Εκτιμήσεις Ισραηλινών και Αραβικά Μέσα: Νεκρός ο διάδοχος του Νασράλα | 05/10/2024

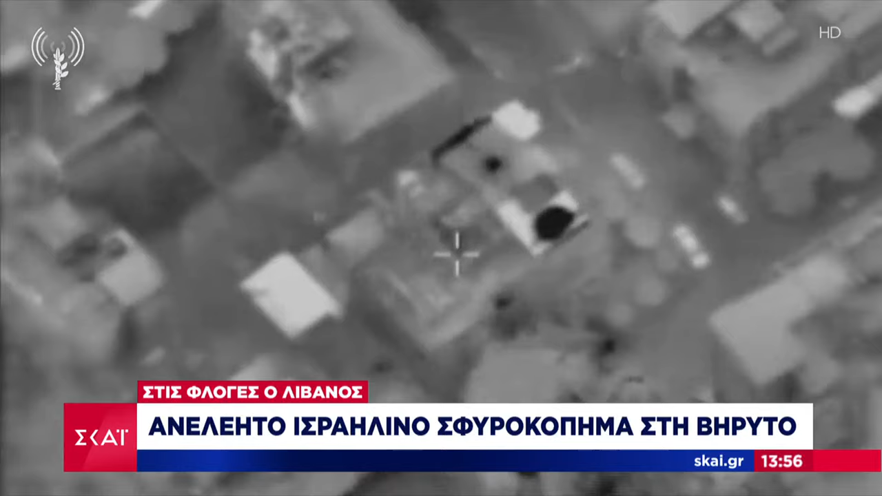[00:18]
Στο στόχαστρο μπαίνει κέντρο διοίκησης της Χεζμπολάχ σε τέμενος εγκατεστημένο μέσα σε νοσοκομείο.
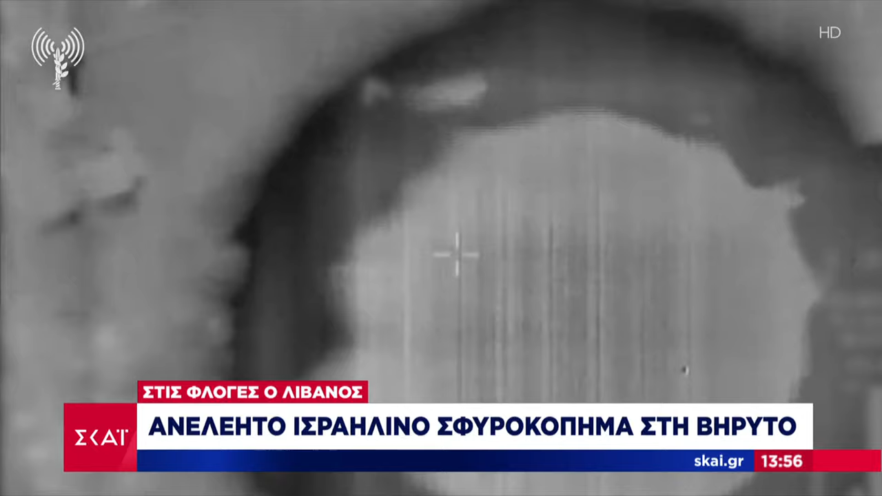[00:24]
Τα χτυπήματα συνεχίζονται και το πρωί και η Βηρυτός είναι πια εμπόλεμη ζώνη.